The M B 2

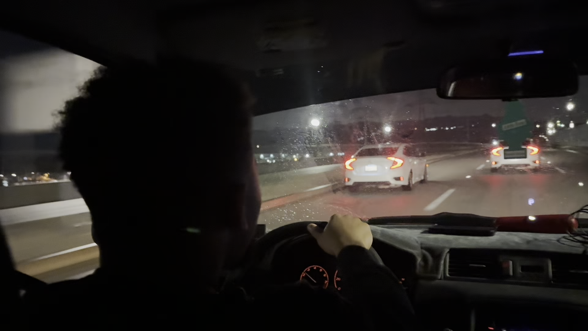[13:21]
Oh, this man was telling this fucking car. Oh, shit. Sangria looked over like, what?